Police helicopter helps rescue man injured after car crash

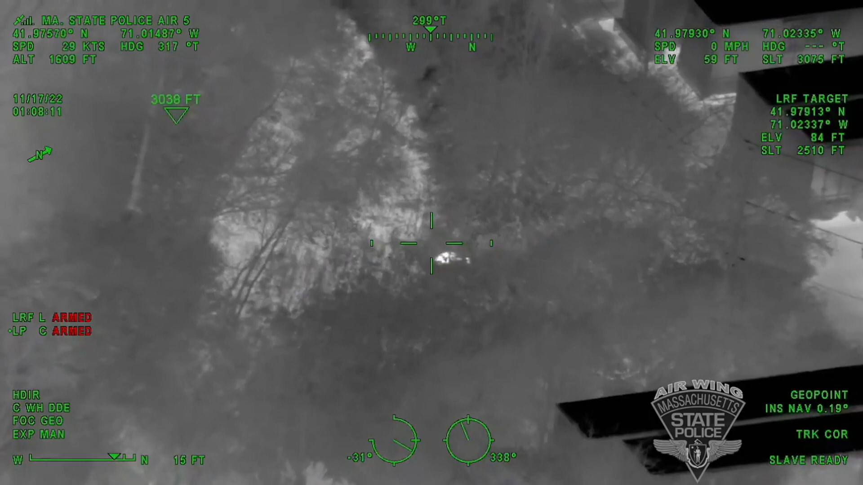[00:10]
Do you have a strong heat signature? It looks to be right in the middle of that area you were requesting to be searched.
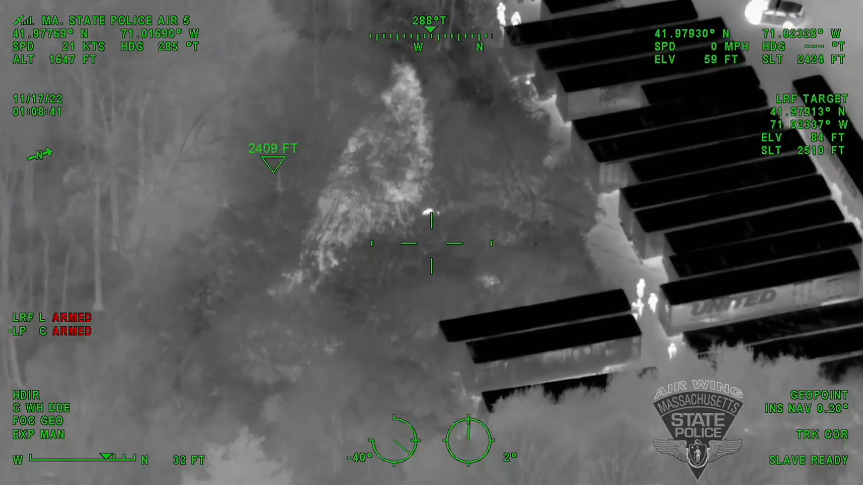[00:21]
It looks like a group of troopers just walked by a United trailer if they keep coming up another four trailers. Yeah. K9, if you keep coming up another four or five trailers, it will be what we are looking at is directly to your 9 o'clock.
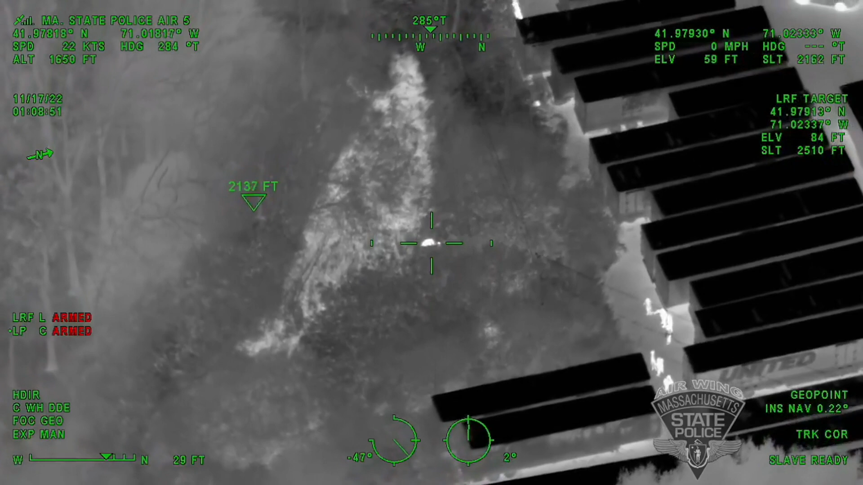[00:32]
1361 K.
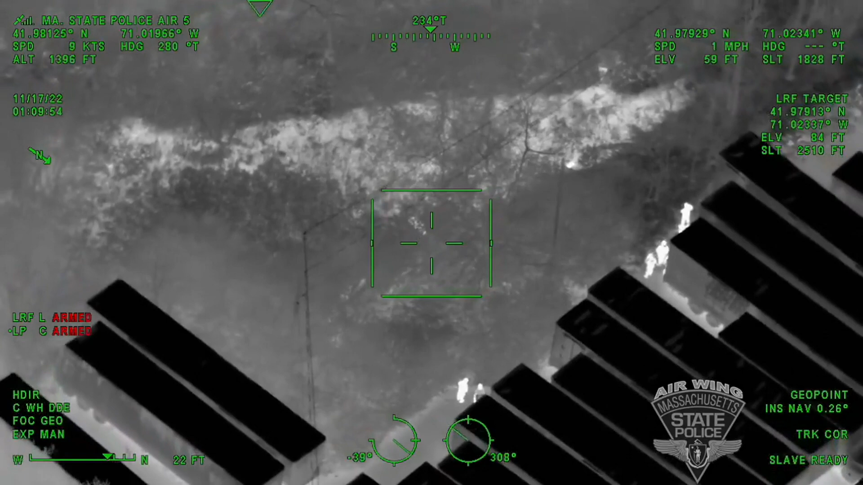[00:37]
1361.
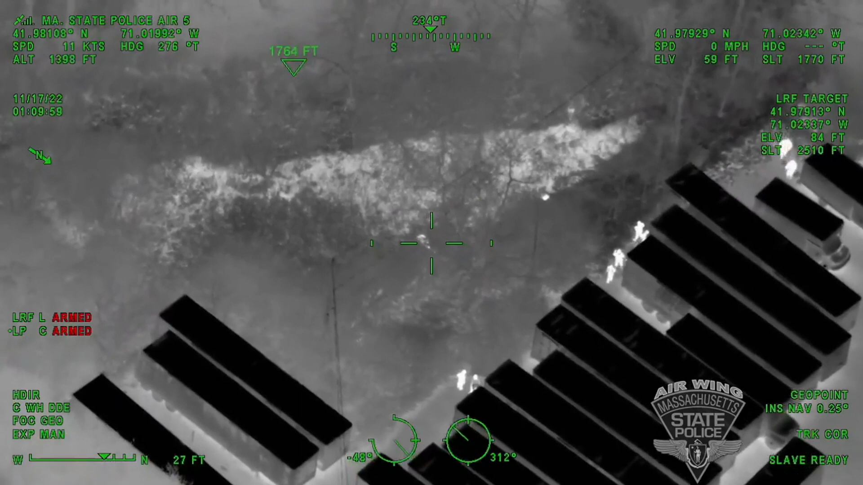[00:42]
Is that you off behind the trailers? 8-5-3 straight in from the trailers.
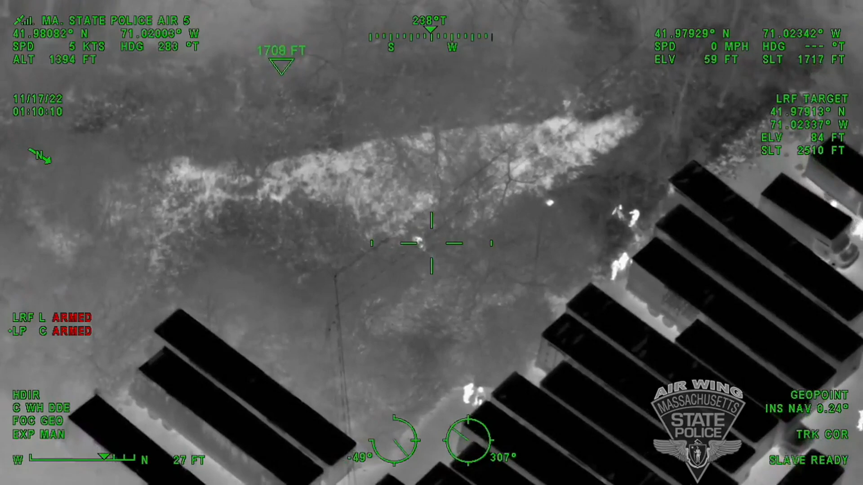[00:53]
Yeah, if you go in, walk in about, call it 10-15 feet and take a left.
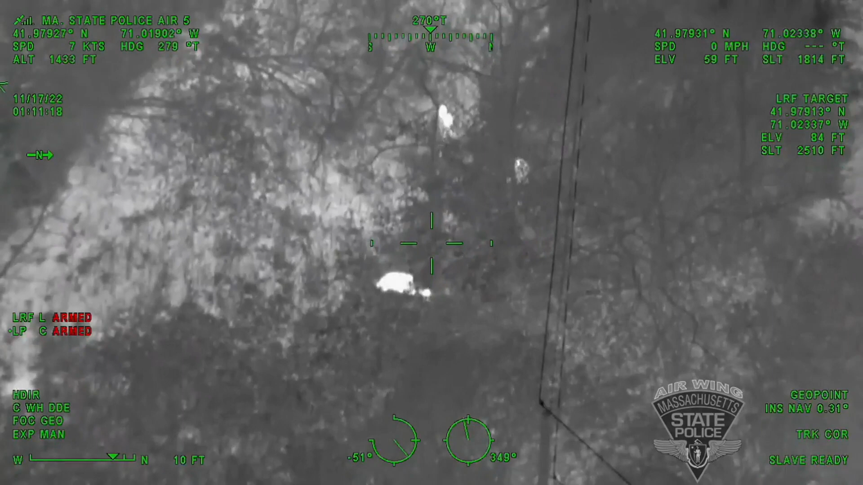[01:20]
About 10 feet, should be right in front of you what we are looking at there. Keep coming. Keep coming.
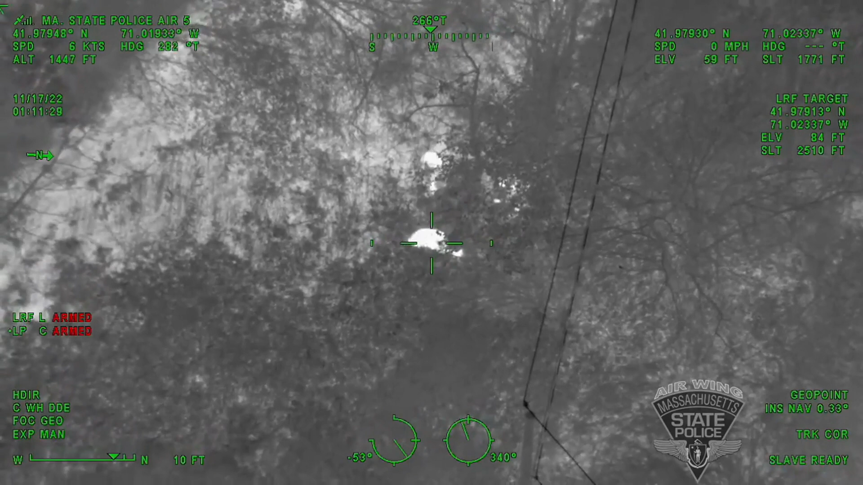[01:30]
Okay, you're right on top of it.